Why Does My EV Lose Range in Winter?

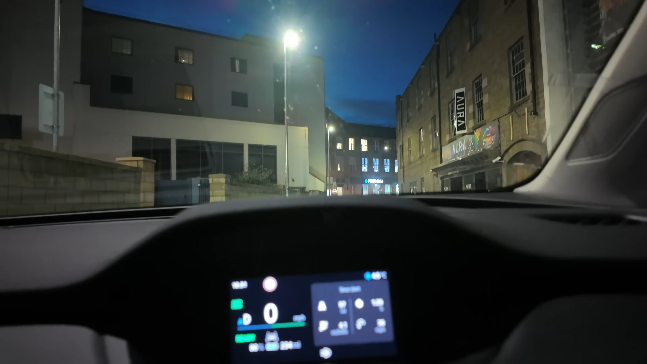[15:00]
As you can see, this car today, heating on 4.5 degrees now and the road surface has been wet and it's still managing 4.1 miles per kilowatt hour.